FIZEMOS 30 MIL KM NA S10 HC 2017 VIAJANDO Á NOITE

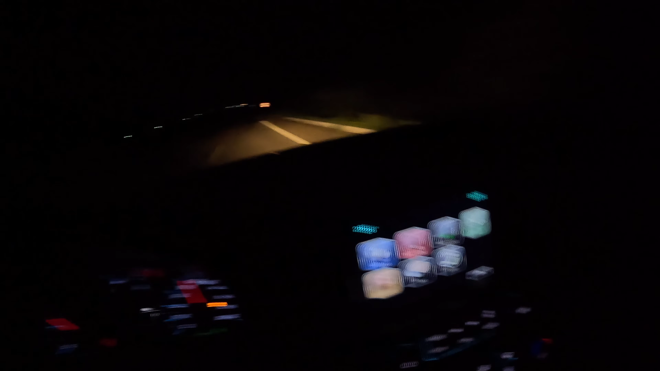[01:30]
Ainda bem que tem o farol neblina, lembrei de ligar. E tem um fiapinho de LED, né? O filete.